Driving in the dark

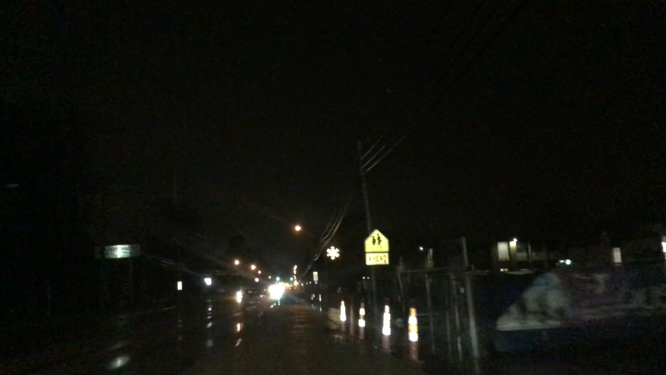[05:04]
So I can multitask on trying to talk and drive at the same time. And find Walmart, so you do three things at once. Yeah, well, you're meant to be finding Walmart. I'm keeping an eye out. It's down here somewhere. What's up, Mum, sir? Well, we'll give it another martin. If we don't see it, we're turning down because I don't want to end up in the mud. In the mud? With all the gangsters capping them butts and all that kind of stuff.
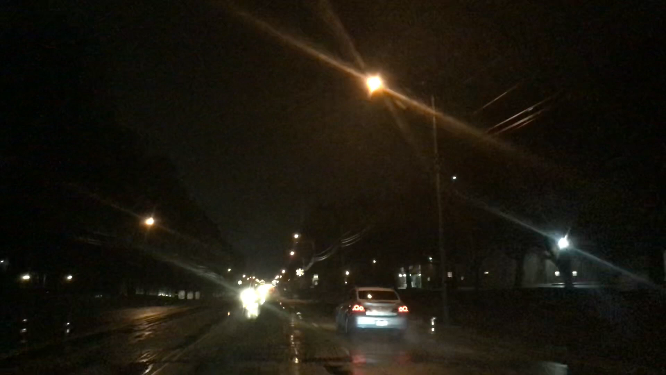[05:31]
It's what the American do, that the American type thing. Er, sure. I don't think they're wannabe gangsters. Oh yeah, another wannabe gangsters and the carpet carriers. What do we call them growing then? It's looking a bit dark and scary out here. I'm a big bad bear. I'm a big bad bear. And the door's locked, to be fair. Close enough, isn't it? I just checked, the door's definitely locked. We'll get up to that flashing light, if we can't see, it'll turn around. Yeah, I think you're right there. Er... Lock up to that star snowflake thing.
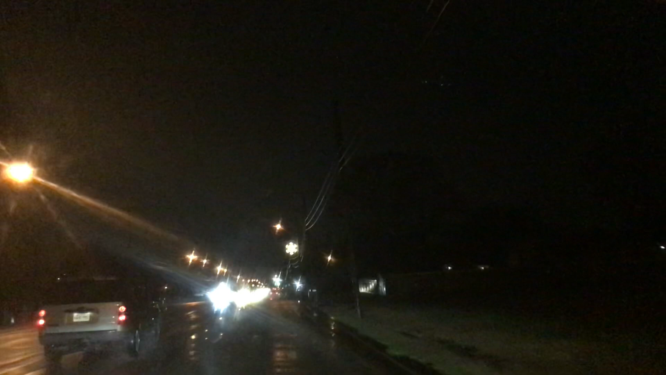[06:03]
Yeah, so it's just getting a bit dark and scary out here. Ooh! Ghosts and ghoulies. Er... I don't think there's one up there. I think Mum was wrong. I think you might be right. I think Mum was wrong. I can't see, eh? First time a woman was wrong. I can't see anything up here, to be fair. See houses and snowflakes. Er... Okay. Should've really looked it up. I think we're going to have to turn down on these, er... Yeah, I don't think there's anything down here. These traffic lights.